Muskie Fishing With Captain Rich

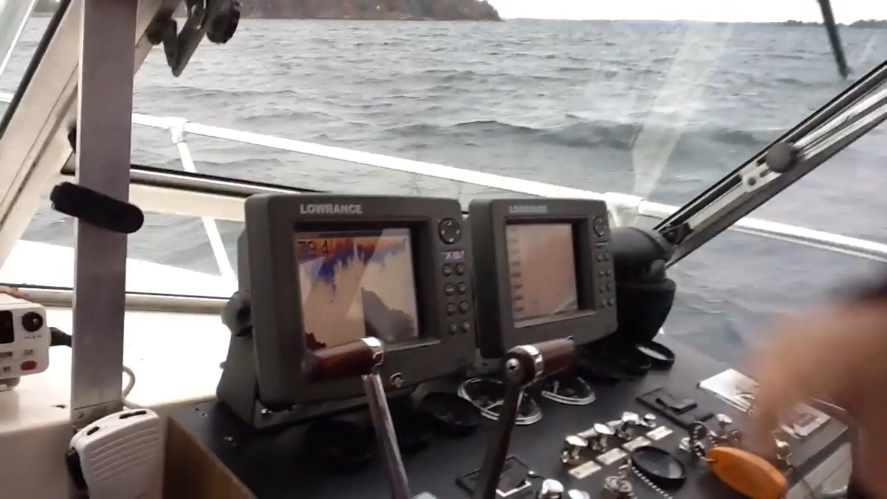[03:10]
Those are smaller fish right there. Yep. Look at that baby. That's nice.